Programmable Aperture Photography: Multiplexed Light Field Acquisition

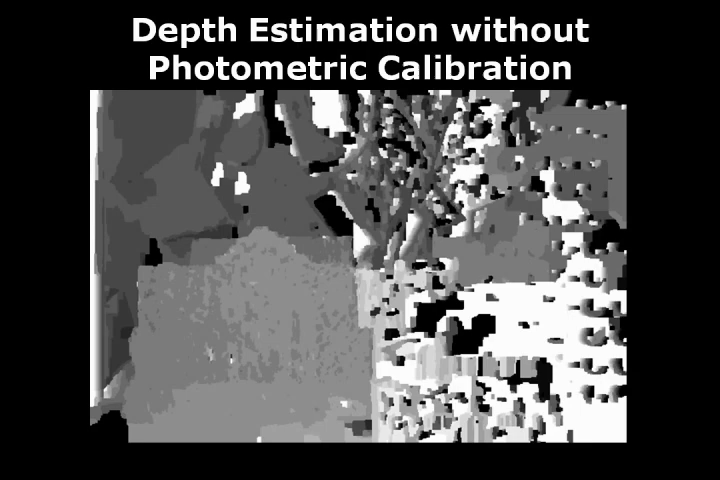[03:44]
We can see because the intensities of a scene point are inconsistent in different images, the result is frustrating.
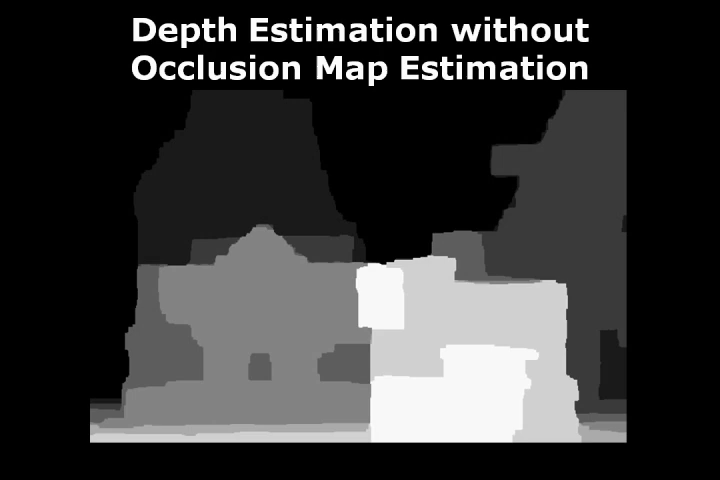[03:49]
This is a depth map obtained after performing the proposed photometric calibration. But occlusion is not taken into consideration.
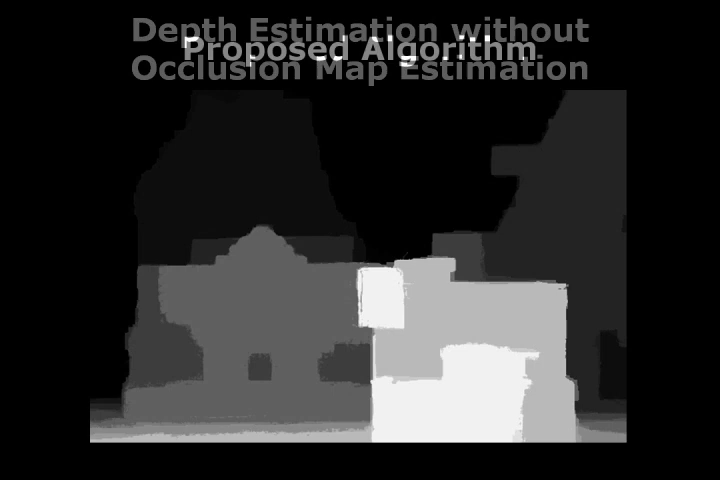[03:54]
And this is a depth map obtained from the proposed algorithm. We can see the improvement around the depth discontinuities.